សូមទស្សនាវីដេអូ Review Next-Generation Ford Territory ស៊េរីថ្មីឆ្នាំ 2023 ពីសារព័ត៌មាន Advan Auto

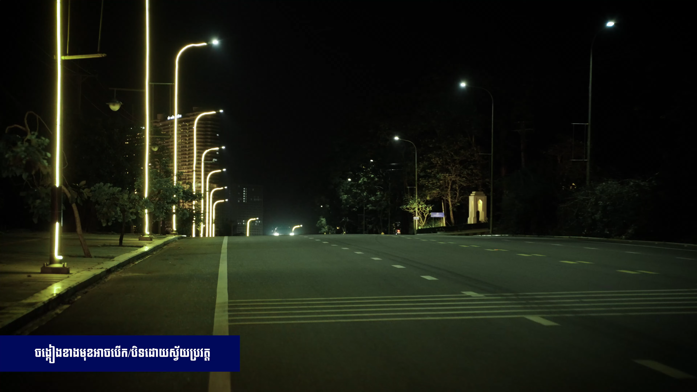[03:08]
ូទៅតាមស្ថានភាពផ្លូវជាពិសេសគឺមានមុខងារតម្លើងតម្លាក់ Fast Code អូតូឈប់មកជ
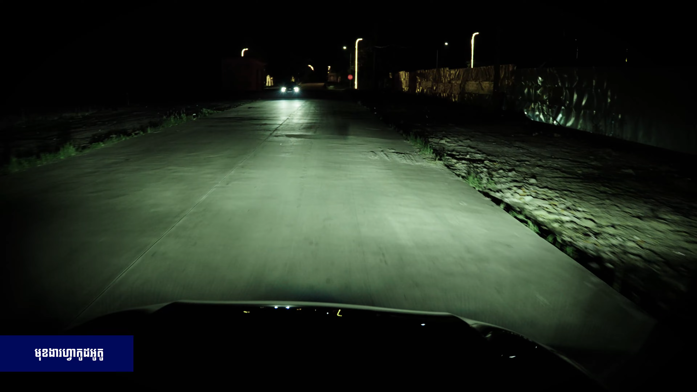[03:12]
ាមួយស្រាប់មកហើយតាក់ទងជាមួយនឹងជាគៀងខាងមុខនេះដែរវាក៏ឆ្លាតដែរវាមានចំណុចពិសេសម